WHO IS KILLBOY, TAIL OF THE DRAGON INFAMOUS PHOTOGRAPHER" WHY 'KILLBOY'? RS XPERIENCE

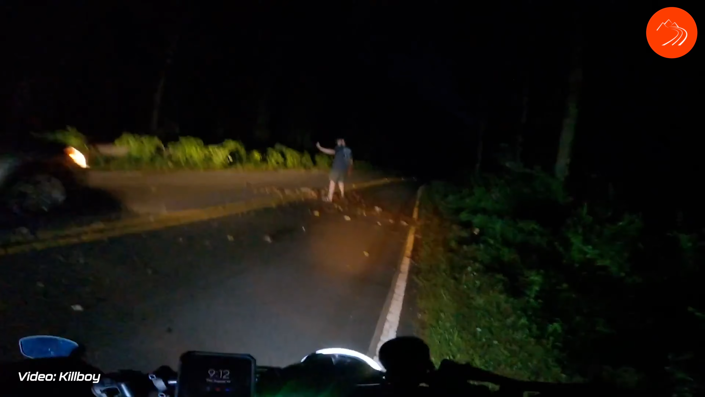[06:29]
and are you in that much of a hurry that you can't just stop for like 10 seconds and jump out and get this thing out of the road so it doesn't bust somebody's car up or cause somebody to wreck or whatever, you know.
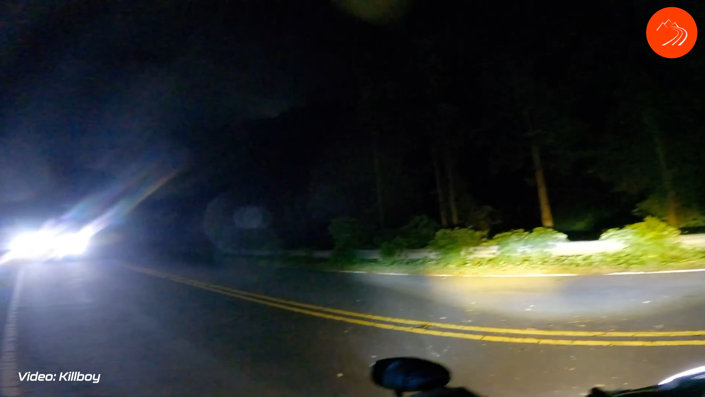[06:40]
It doesn't take that long, and so I sometimes I will shoot those things or video those things in an effort to sort of raise awareness to, and like I said, sort of normalize that because I don't think enough people realize that they can do that.